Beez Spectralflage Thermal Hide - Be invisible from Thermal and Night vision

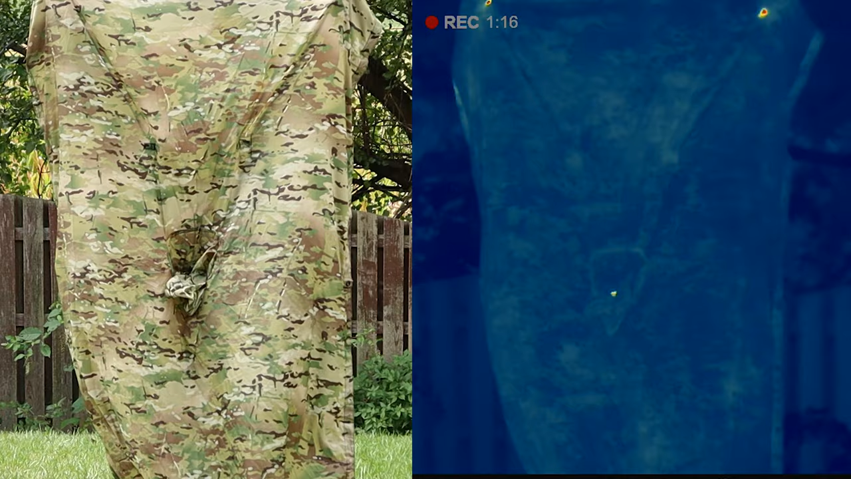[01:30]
as it still masks your heat signature while also giving you protection from the elements.
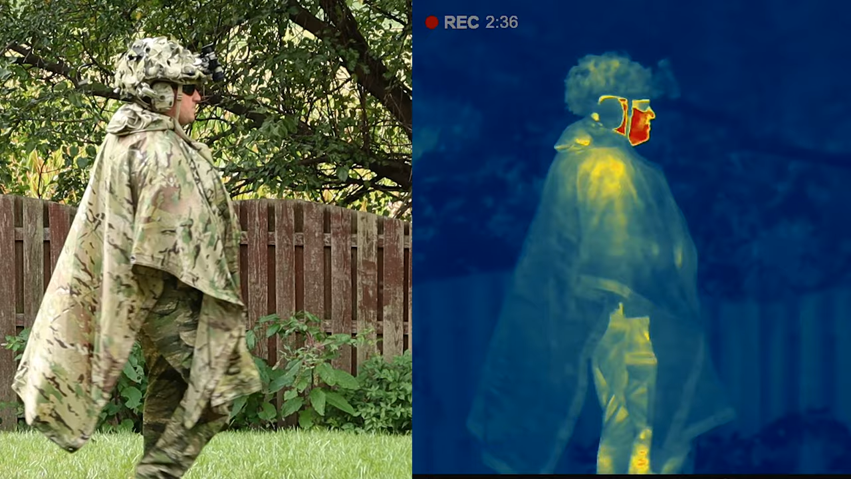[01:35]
The hide instead allows you to easily engage an adversary while still remaining completely invisible, even to a predator.
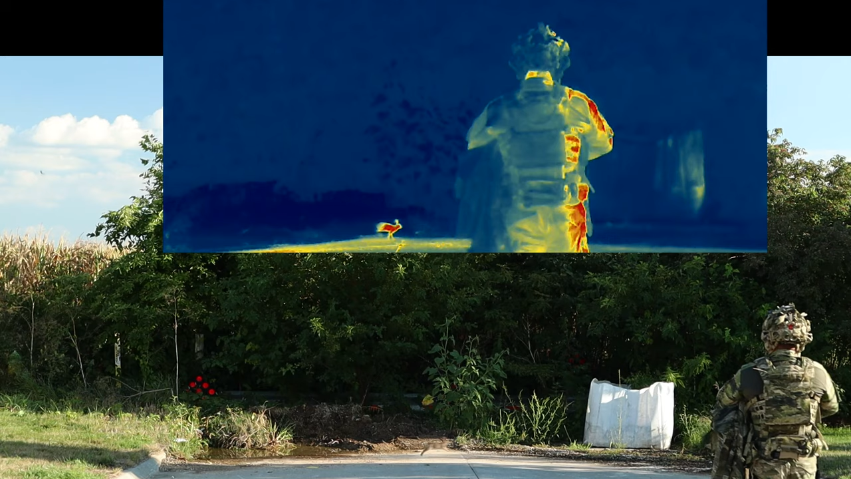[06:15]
All right, let's get started. Is that a bunny? All right, let's get started. I got a little bit closer this time so then you can actually see me in the visual spectrum. So yeah, on the top you have the heat, bottom you have visual.
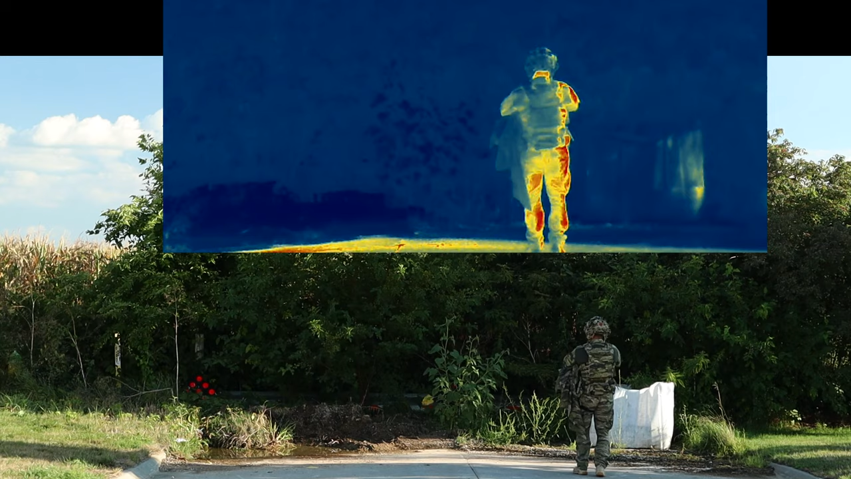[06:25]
I think I just saw that bunny run by on the top screen again. Here though, I'll go ahead and set up the hide.
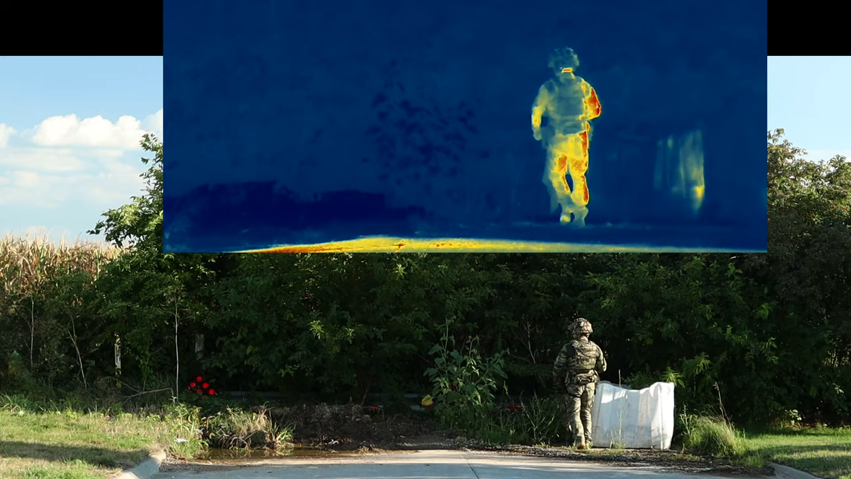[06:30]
I want to do something similar to what we did last time where I kind of did it on that right side and then try to set up another little hide on the left side.
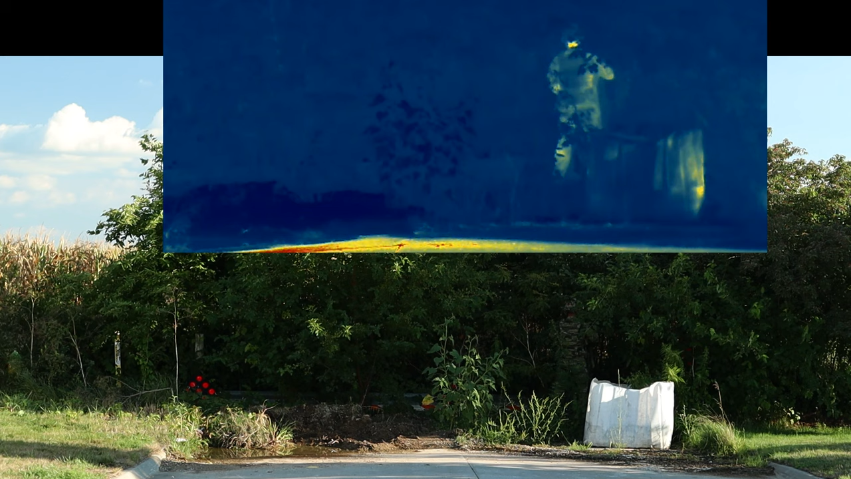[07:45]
So here I actually tied up the actual paracord to the tree. This makes it a lot easier to actually hang the hide.
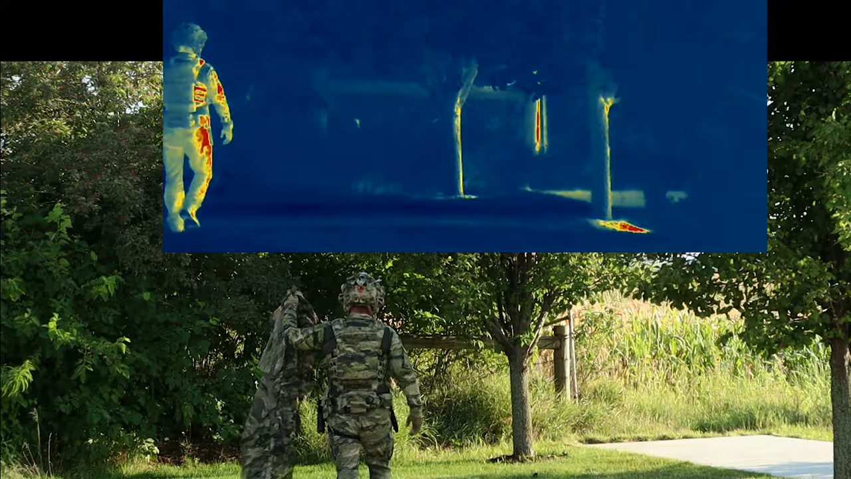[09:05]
All right, so let's try to recreate the same test from earlier. Again, we have our thermal on the top and a visual on the bottom.
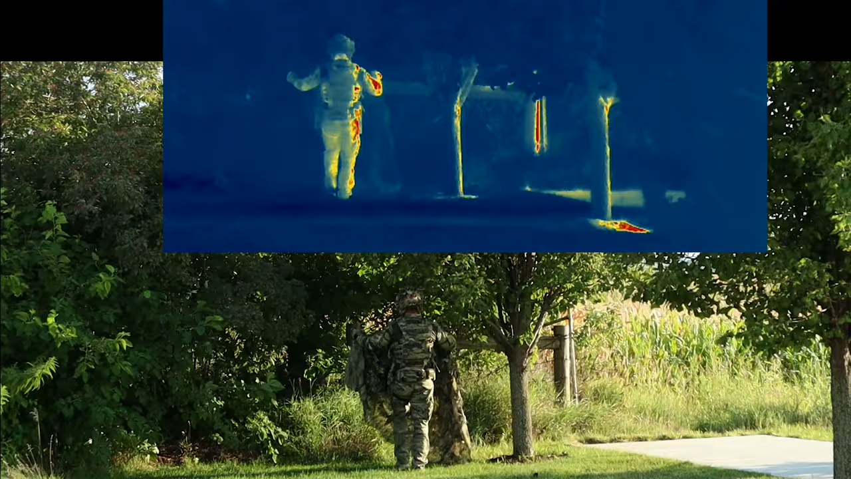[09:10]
I managed to get the cameras in the right position this time.
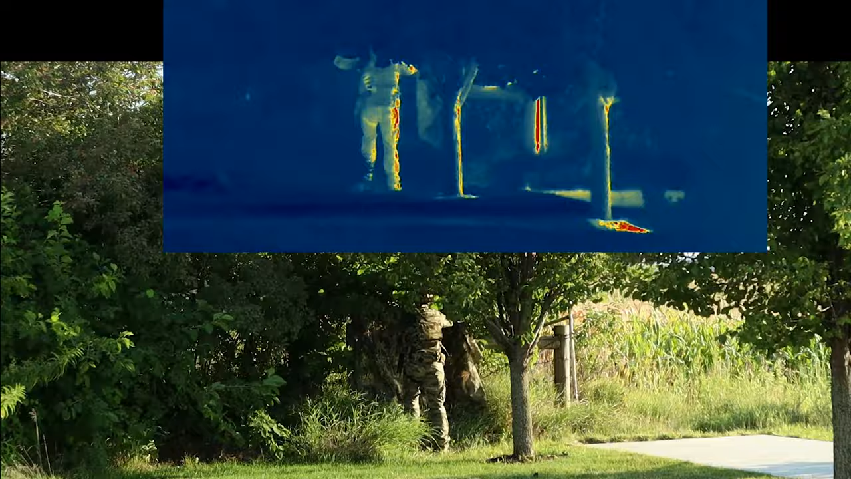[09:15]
So I'm going to set up the hide here, kind of like what we did in our previous test, just to show it goes in thermal and visual. I kind of sped it up here, so you don't have to sit through me just setting it all up. Get that last little piece over there.
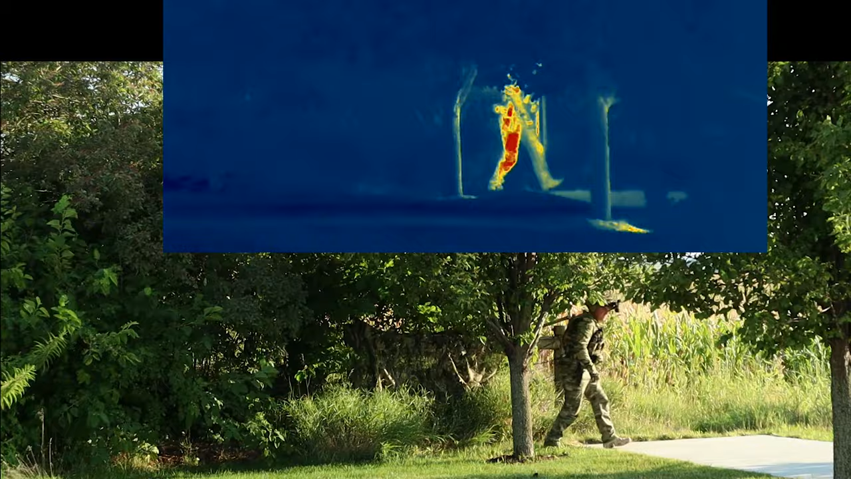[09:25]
And then I'm going to go around and kind of get behind. You can kind of see the difference visually and thermally.
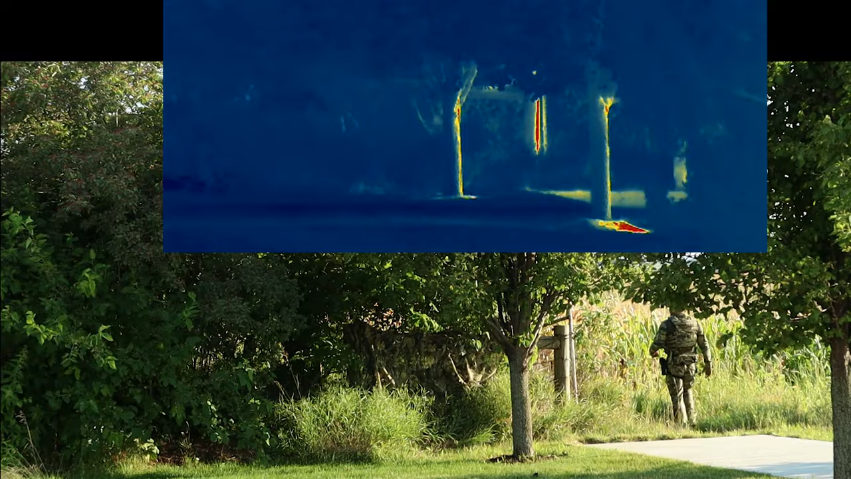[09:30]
Let's see if I can speed some of this up too of me just getting behind the hide. But you can actually see me, what's interesting, you can see me on the top camera, and not so much on the left panel with the thermal. They see me going the wrong way, getting lost in the trees and the bushes. Okay, seems like I found my way where I need to be. So here we're already seeing, look at the top, there's thermal. See how easy it is to see me, you can see me waving at the camera there.
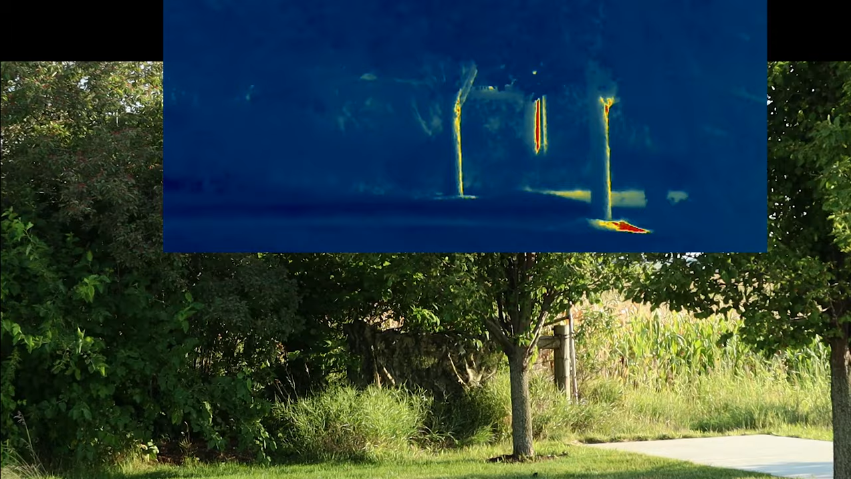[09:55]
Go underneath, that silhouette gets completely broken up. And that Atex IX pattern also in the visual spectrum is just blending in really well. The whole hide has this mass to it with those leafy bits. Look, there's my head right there. And it just goes back under. I think I'm even waving my hands too, and you can't even see it. But look, those 3D bits of the hide actually really kind of make it all blend in. Like it has some weird shape to it. I'm really just surprised how well this is doing.